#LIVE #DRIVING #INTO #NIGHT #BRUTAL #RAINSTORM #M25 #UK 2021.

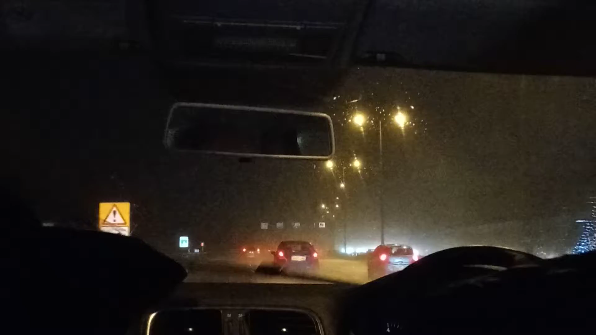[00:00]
Hi there this video goes live driving into nighttime brutal rainstorm UK it's when you want to like this video please a thumbs up time at the moment distance at the moment it's 20.05 p.m the evening and all that is 8.05 p.m the evening and it is the 27th of December 2021 guys so here we go we're driving in a brutal rainstorm this evening at night it's quite dark pretty brutal heavy rain
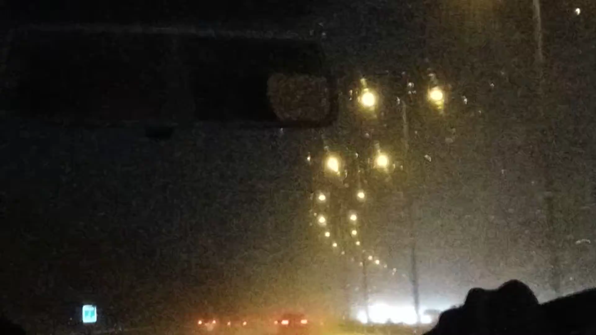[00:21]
talk about a month's worth of rain falling out the sky yeah talking about a month's worth of rain falling out the sky because the country is sorry locally right now this is mental guys this is tense man this is tense have we rain no Joe hope you like this video and this music if you like it please a thumbs up just day after Boxing Day we're driving in a very wet rainstorm across the county of sorry locally northwards on the